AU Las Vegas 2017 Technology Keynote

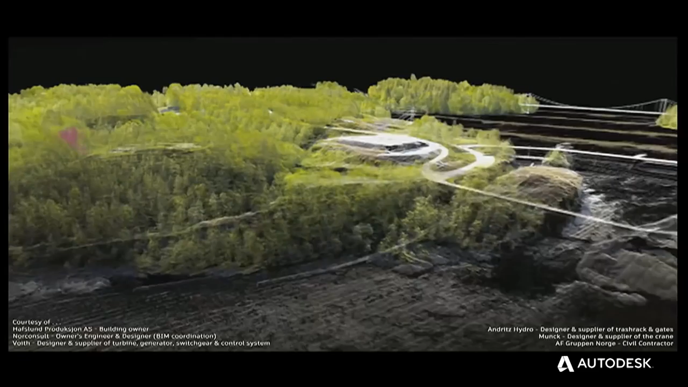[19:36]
all on top of reality capture data from ReCap and into Navisworks to monitor progress and reduce clashes between digital models and as-built data.